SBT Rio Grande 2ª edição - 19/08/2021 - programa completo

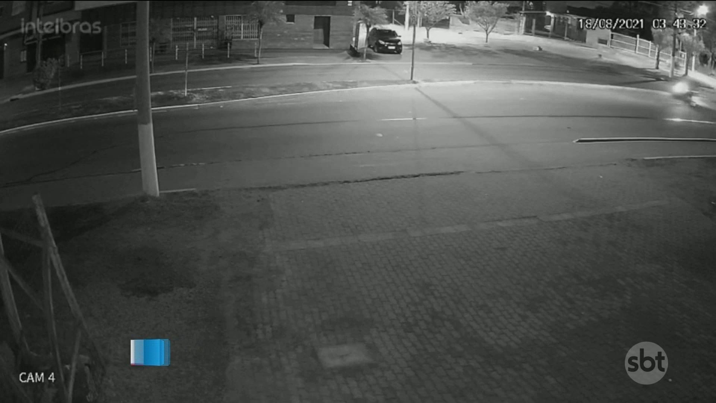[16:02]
Também em Gravataí, um grave acidente envolvendo uma moto foi registrado na madrugada. O veículo segue sozinho pela via quando bate em um poste. O piloto cai desmaiado. Já o carona tenta se levantar do chão, mas volta a cair.
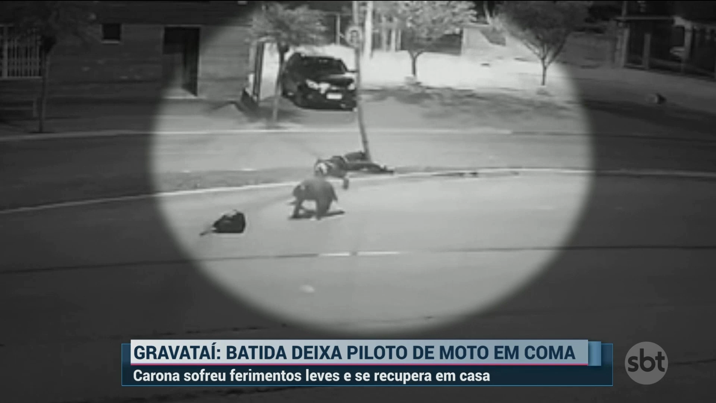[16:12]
Logo atrás, vinha uma viatura da polícia que presta os primeiros socorros. O condutor da moto está em coma no hospital e o carona se recupera dos ferimentos em casa. Um caminhão bateu em uma banca de frutas no começo da manhã de hoje, na região central de Porto Alegre.